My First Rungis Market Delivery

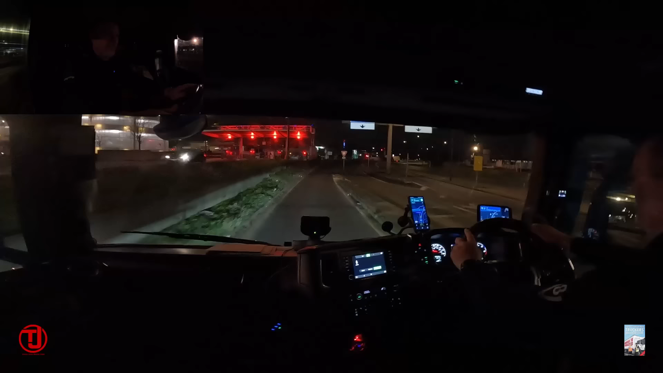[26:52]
Yards, go left on the roundabout and take the third exit, A86. So, go around the roundabout, yeah. Take the exit, A86. Then keep left.
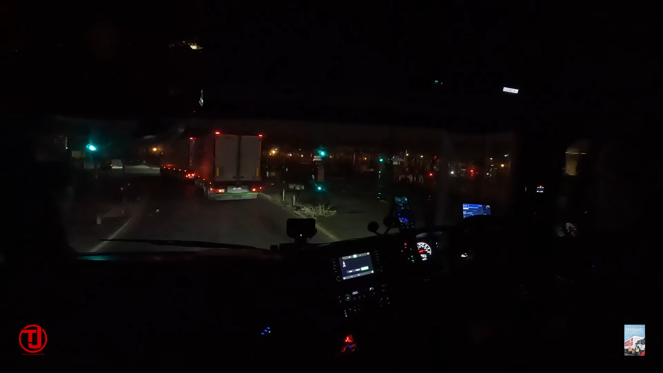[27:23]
Alright, so I'm going down on... Yeah, go down here.